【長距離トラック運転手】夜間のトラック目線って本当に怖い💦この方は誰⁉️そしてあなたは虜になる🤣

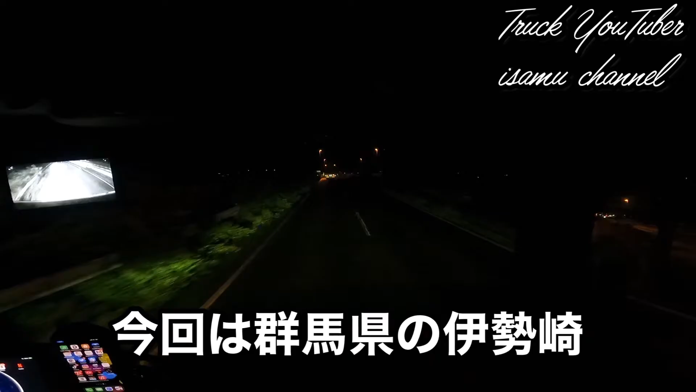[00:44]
はい、それではまたまた登場いたします。ちょっとね、画面があれですけど、見えるかわかりません。こんな感じでしょうかな。はい、それではもう間もなく到着。今インター降りてね、群馬着くとこなんですが、ちょっと一回ね、トラック目線での、まあ夜間になるんですけどね、まあ、左巻きというか左折ですね。ちょっと左折のちょっと動画をちょっとここで織り込んでみたいと思います。
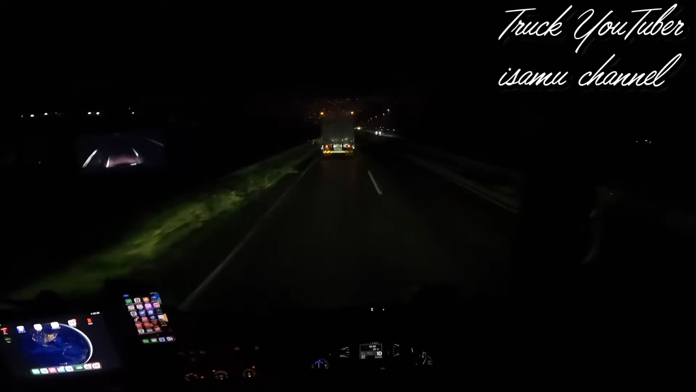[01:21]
ちょっとね、よいしょよいしょで撮ってるんで、まあまた編集時にうまくくっつけていくような感じになっております。なぜこんなぼよ読みか分かりません。でこれ左行かな感じな、忘れとった。はい、こんな感じです。よし、 OK。 でうまいこと信号引っかかってくれるね。じゃちょっと信号、後ろは来てないんで信号引っかかる感じ でこれ左折なんですけど、まあこれはちょっと信号引っかかるんで、
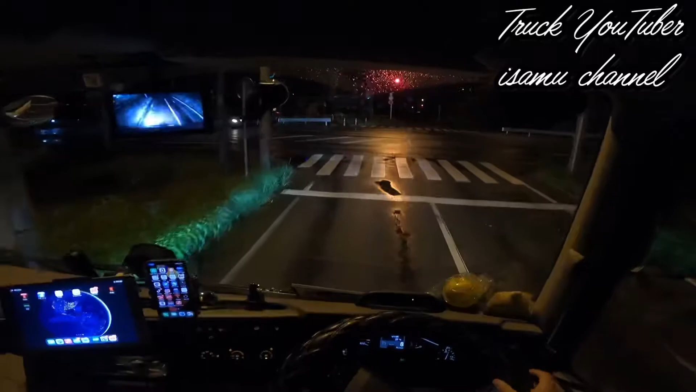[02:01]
この辺ですかね、帰るの実はちょっと分かりないですけど、こんな感じで見えますかね。でまあ今左側の白いラインに合わせてます。で右側はまあこんな感じで合ってるんで、まあ、信号今赤なん でこれをね左巻くんですけど、今 見たら見えますかね、あそこね、そこコーンとかも立ってて、
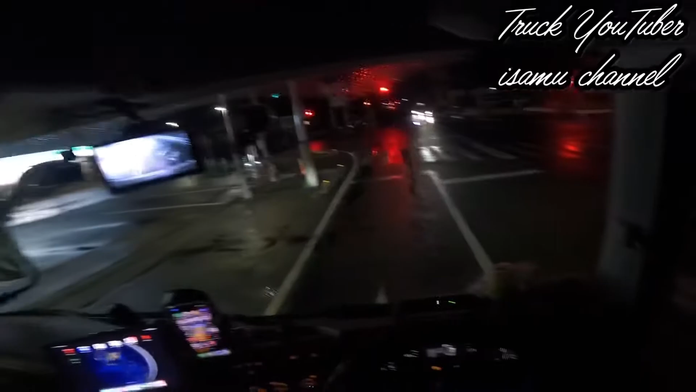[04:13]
はい、こんな感じで停止線ね、で停止線見るときはあのそこの白いカメラね、あ白いか白い丸いミラー白ってない、ここで今合わせています、あそこね、はい、こんな感じでやっております。